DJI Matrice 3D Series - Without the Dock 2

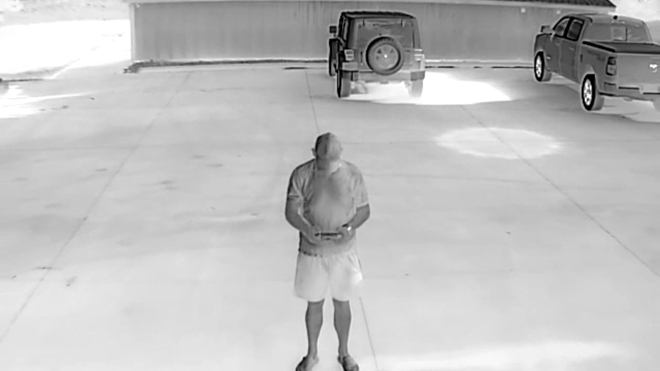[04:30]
You've got a high resolution 640 by 512 thermal sensor on this drone.